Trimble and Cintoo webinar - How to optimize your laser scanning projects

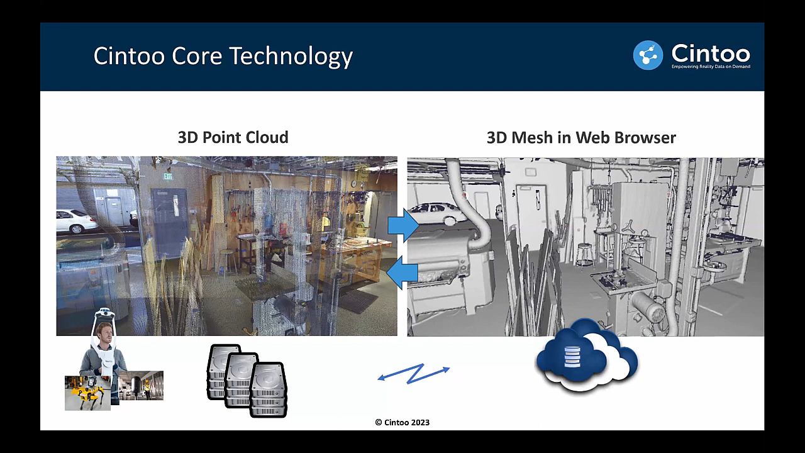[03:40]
We can convert the mesh back to the original point cloud without any kind of decimation. So when you're talking about distributing back the point cloud, which is very important when you have collaborative workflows with this kind of data, this is a real game changer.
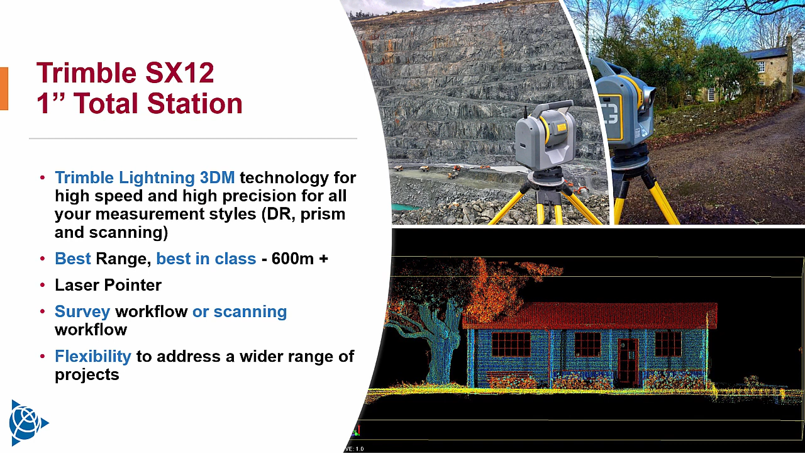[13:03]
You can just traverse your way through a site and collect topographical and scan data simultaneously. All of the data that these scanners collect can be seamlessly uploaded to Cintu from many of the scanners. So both the point cloud, the imagery that they take, CAD files, 3D models, you name it, Cintu will be able to do it.
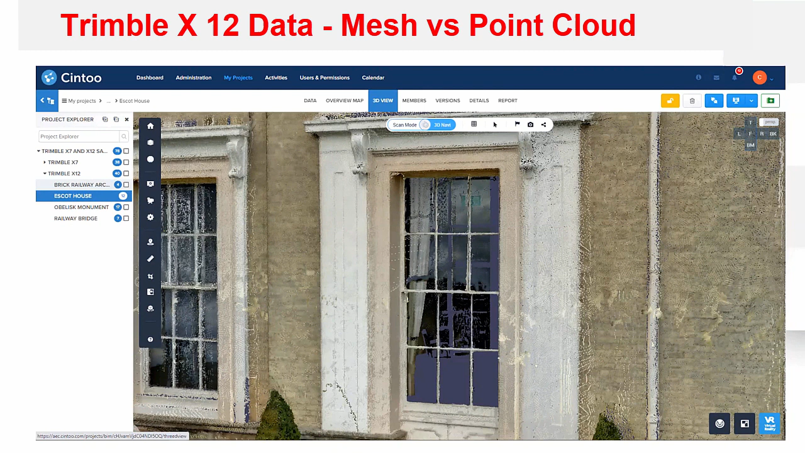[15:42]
You can see that the data from the scanner is actually very clean and crisp, high detail, good quality data. But if you switch it for a renderized mesh version using the TurboMesh technology, it actually looks even better with the other benefit that it's a lot, a lot smaller to render and to stream. And still maintain an adequate level detail for the Destin application. There's so much that you can do with this sort of data.
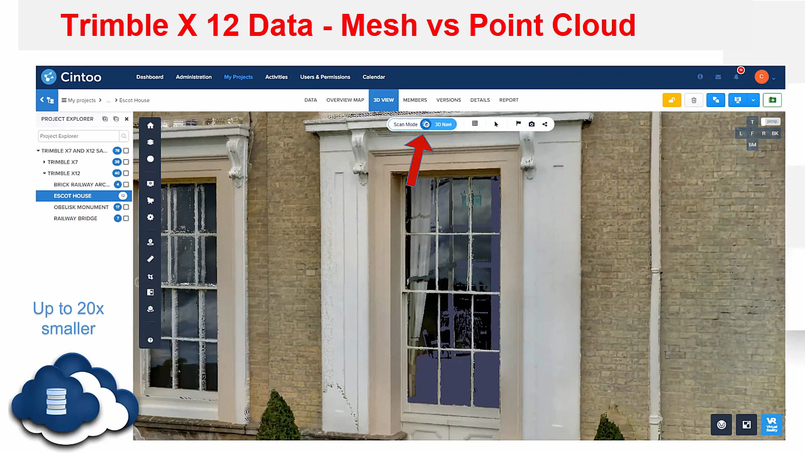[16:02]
One of which, actually, we can integrate that mesh with one of our products, which is the Trimble XR10 with HoloLens.
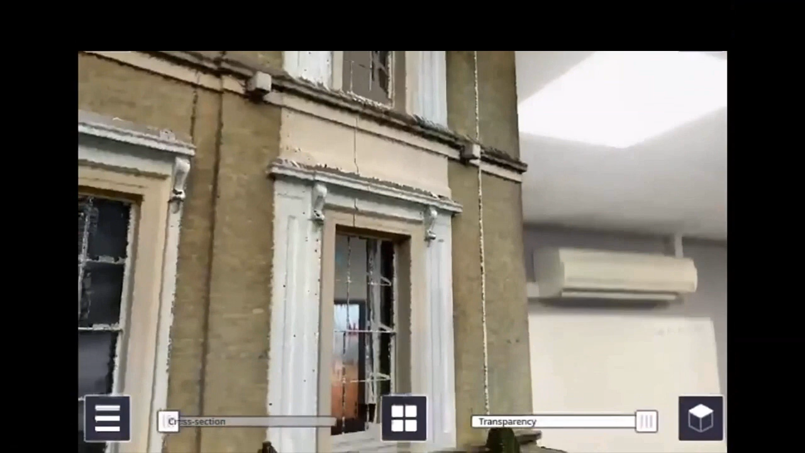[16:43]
It's not even at the highest possible level of detail that Cintu can provide. But you can see how easy it is to get this model in. You are online.